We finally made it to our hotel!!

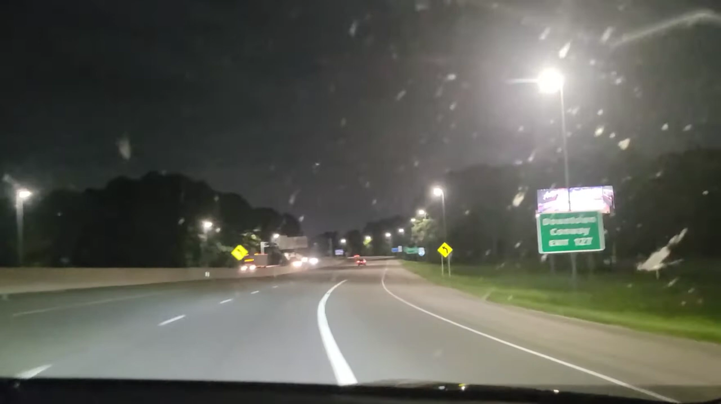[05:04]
wait. I'm stoked too. All of our birthday celebrations. Ooh. The big finale. Oh yeah. Gas exit 127.